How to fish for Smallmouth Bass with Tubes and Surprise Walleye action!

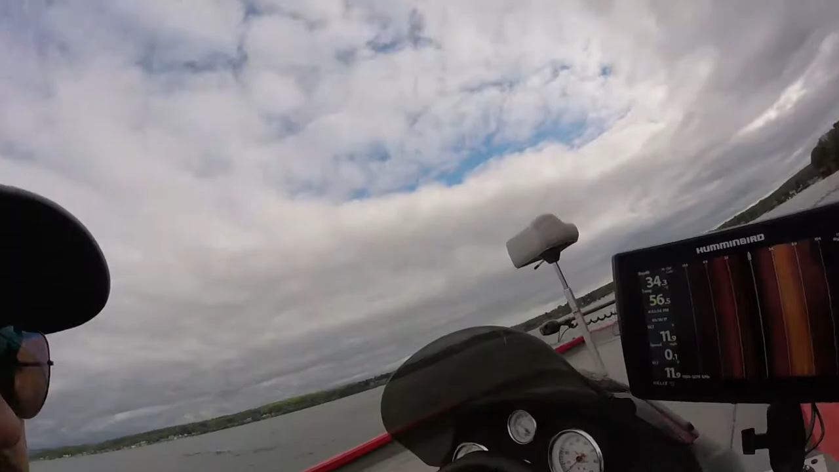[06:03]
So there's the side imaging. Nothing on it right now because it's kind of a flat spot. I actually want to go over to the right a little bit more. There will be more detail.